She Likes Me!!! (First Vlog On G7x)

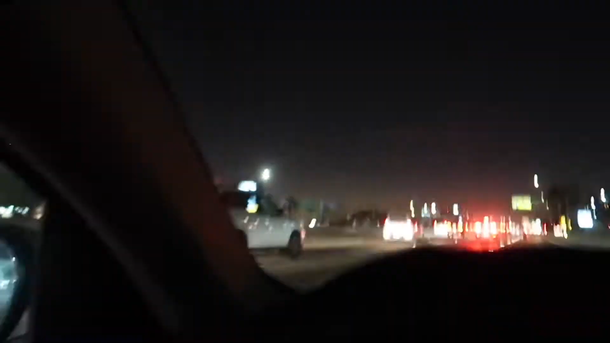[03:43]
Y'all look how packed this freeway is man. This is like super packed I mean it doesn't look that packed right now, but this show is super super packed y'all promise y'all We out here in the city of Ontario Boomin' On the new cam, you know what I'm saying.
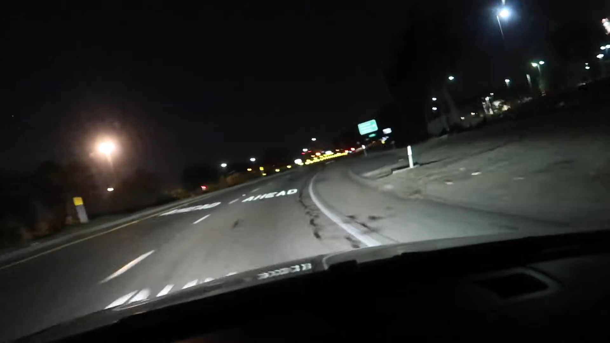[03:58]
Damn, this shit clear as day Okay All right guys, so we're currently at Rouse right now.